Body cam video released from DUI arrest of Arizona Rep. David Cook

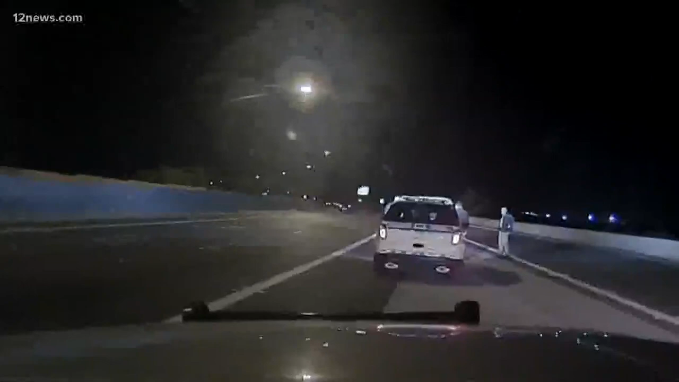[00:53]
A trooper asking Cook for his license and registration, and the state rep handing him his House of Representatives ID card instead.
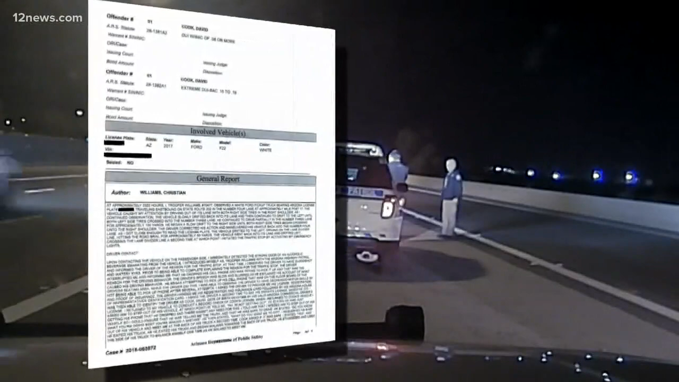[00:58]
I keep asking you questions, you know what answers.
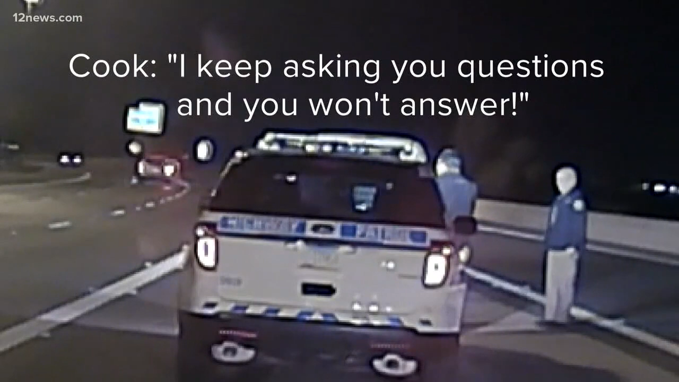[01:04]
After Cook allegedly gave the initial trooper a hard time, this supervisor shows up.